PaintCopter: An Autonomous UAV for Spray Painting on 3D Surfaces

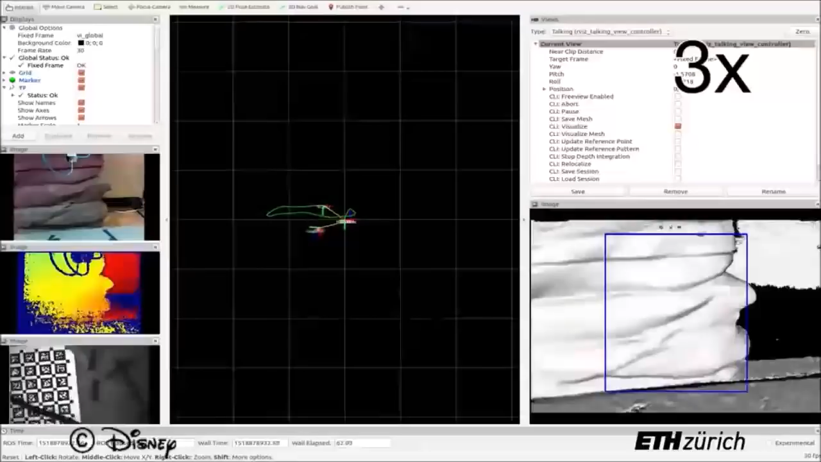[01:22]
Color, depth and inertial measurement data are used to generate a detailed,
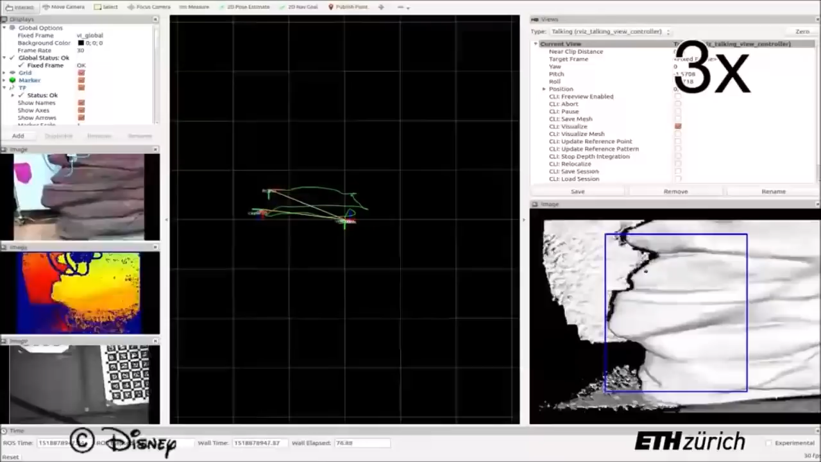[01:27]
centimeter accurate map of the surface.
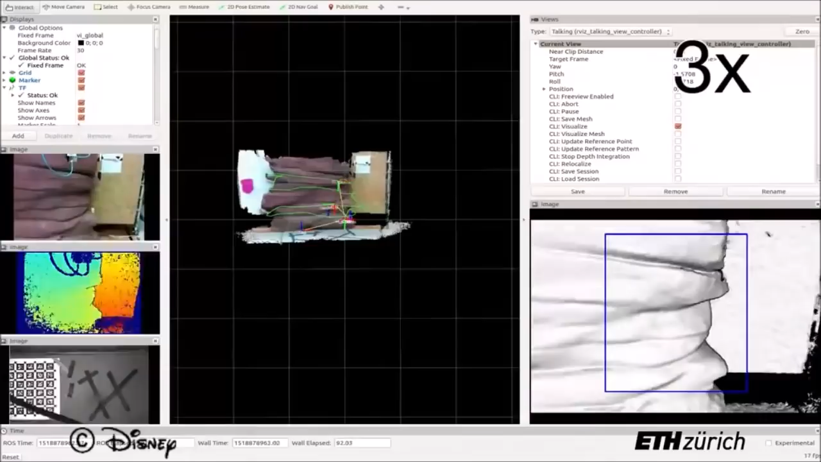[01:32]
The resulting 3D model is saved to disk.
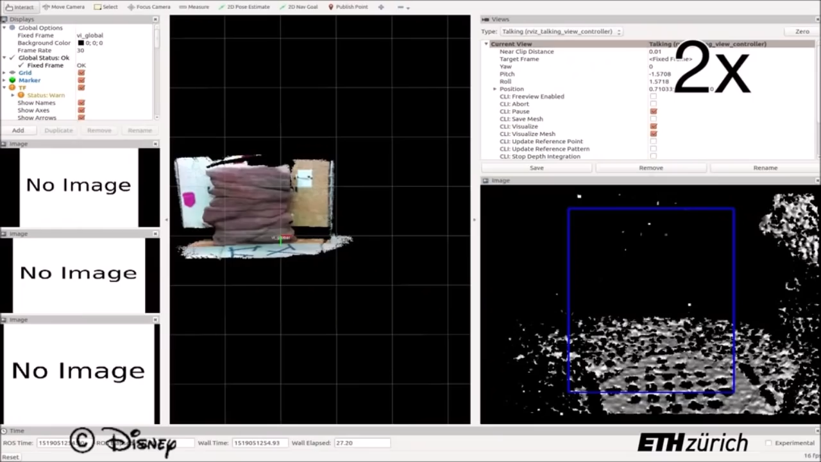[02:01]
Next is the live painting mission.
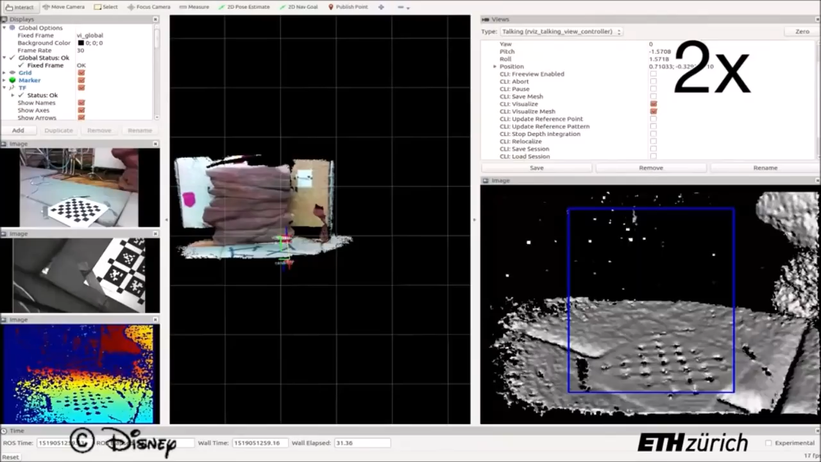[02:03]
At the start of the mission, the UAV performs a relocalization operation to register the live view to the pre-scanned 3D model.